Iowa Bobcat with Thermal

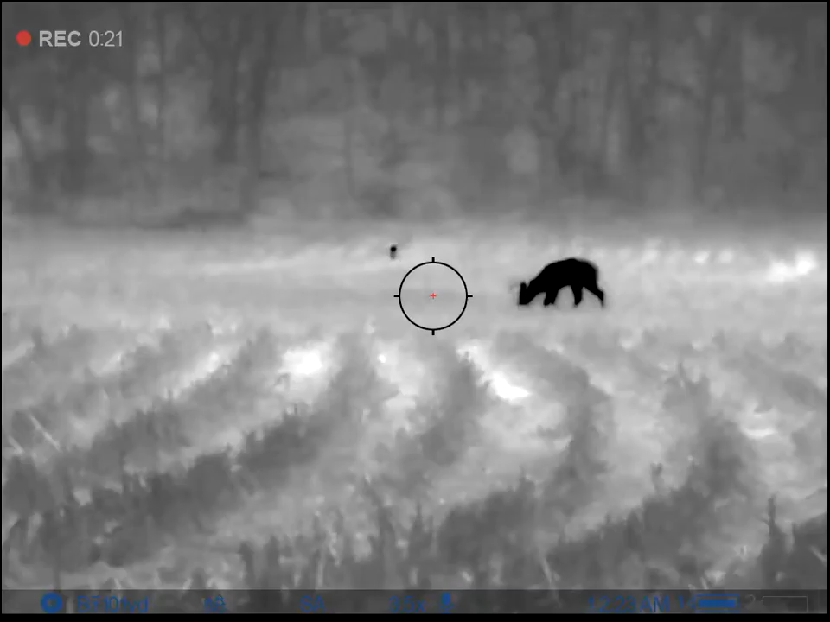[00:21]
Keep it coming. You shoot it. Maybe I'll miss again. Make it count.
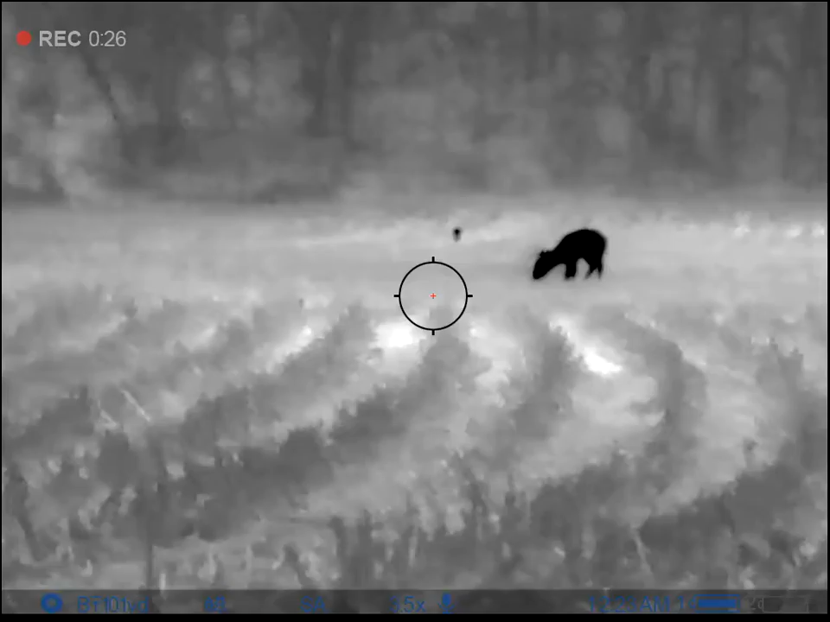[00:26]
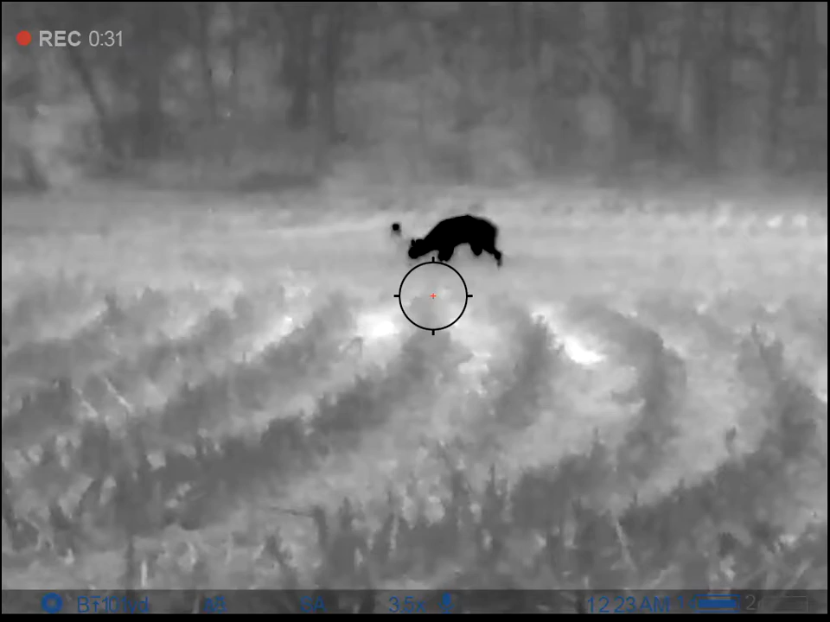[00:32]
Oh yeah. That's a pretty nice buck. Wish he'd move.
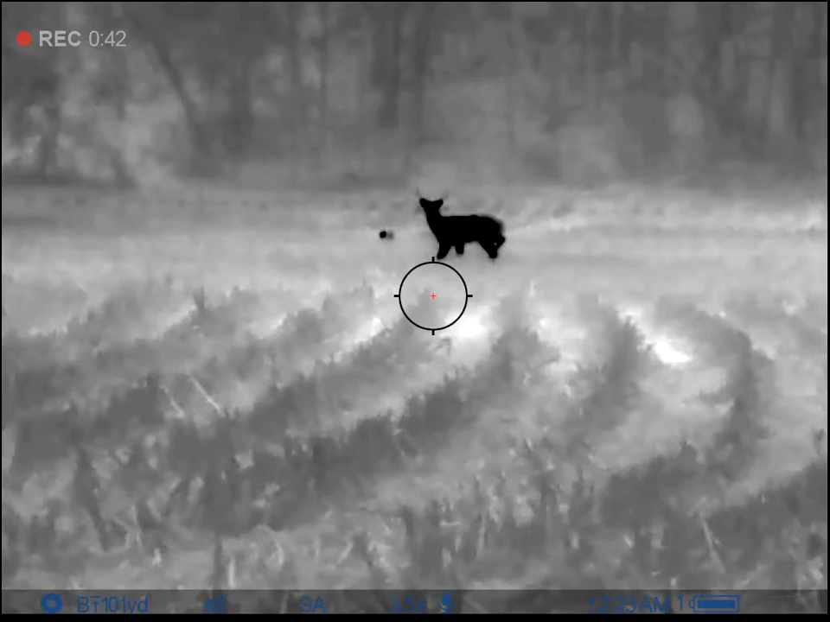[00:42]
Totally a cat. Totally a cat.
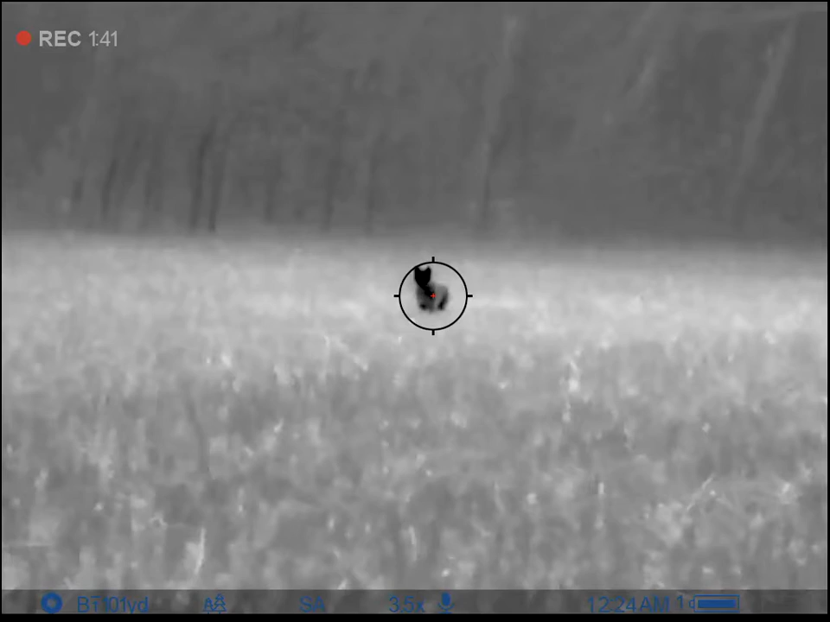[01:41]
Good job. Good job. Stay on it. I'm on him. He's down. He dropped like a rock, dude.
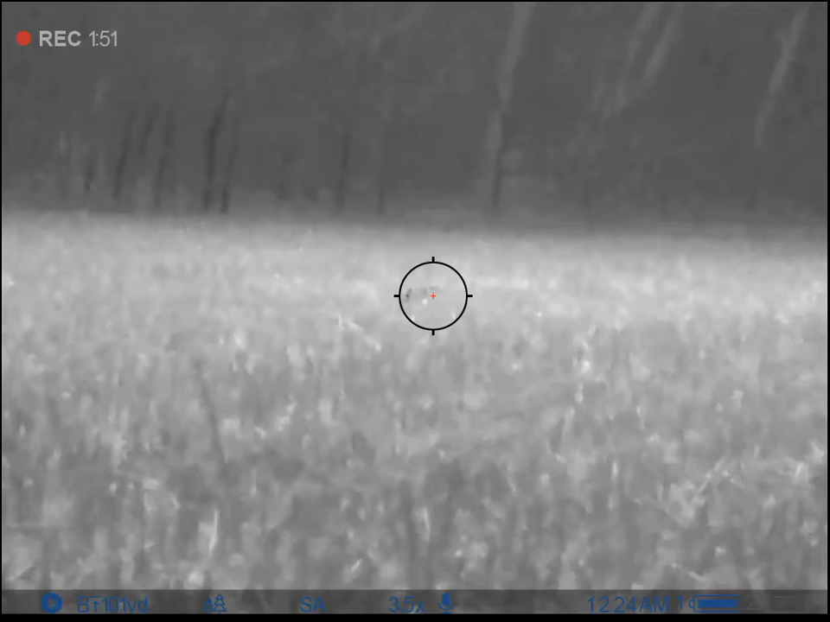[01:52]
I'm on him. He ain't going nowhere. He ain't going nowhere. Great shot. Absolutely fucking stoned him, dude. Dude, my fucking heart is racing. It should be.
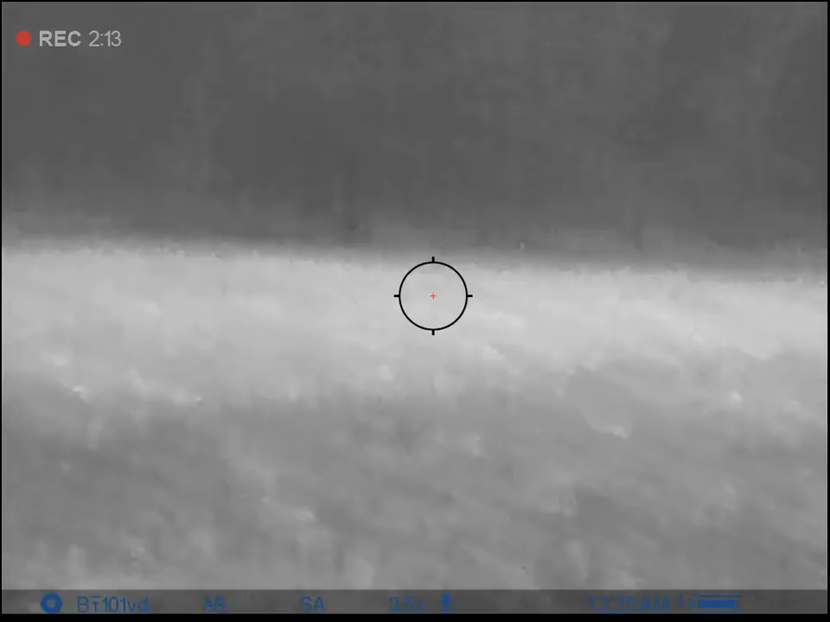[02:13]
That's what the fuck we do this for. He ain't going nowhere. He dead. Turn it back on. Oh yeah, I don't even see him anymore. There's still that thing over on the left. It hasn't moved.
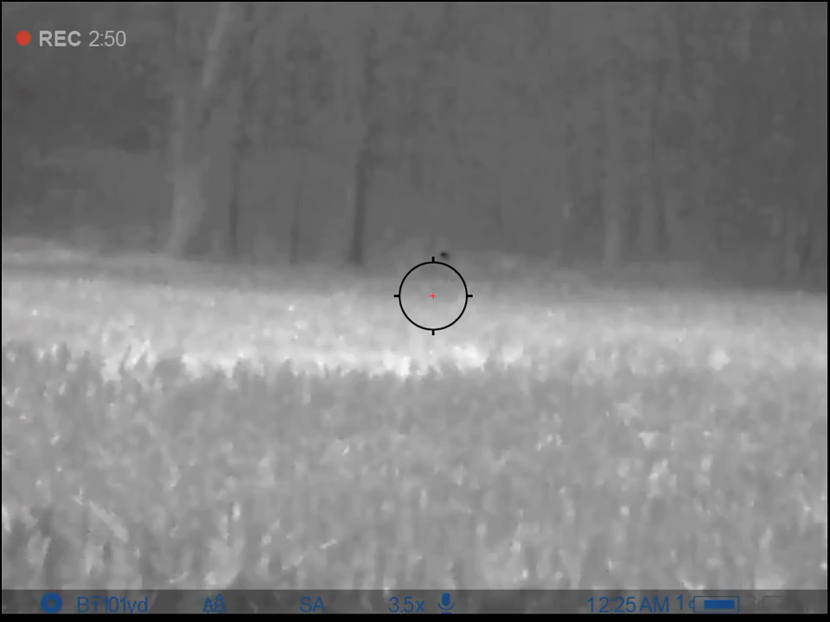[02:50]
Okay. Fucking right we do. Good job, man.